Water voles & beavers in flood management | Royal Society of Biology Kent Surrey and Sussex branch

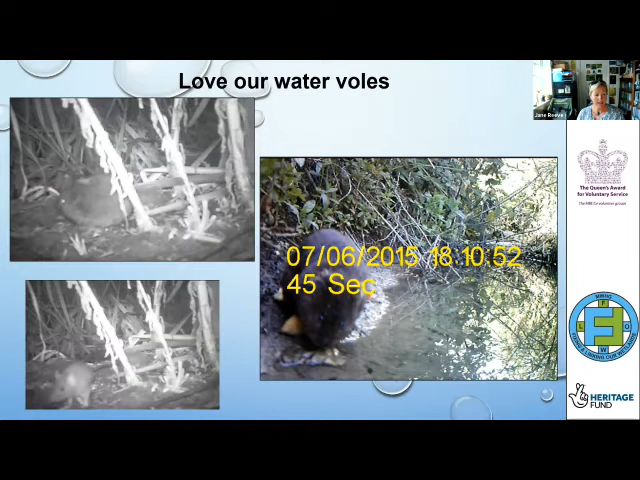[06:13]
You can see from the film that actually it's the same site. Oh, I'm just going to keep muting the sound recording because otherwise you get the sound of the traffic. So I put up a camera trap at these sites just to determine whether there were water voles there. I baited with apple and you can just see the difference between a water vole and a rat. You know, the rat's got that pointy nose, the bigger ears and a pale tail. The water vole is much fluffier and has a blunt nose and a sort of round face.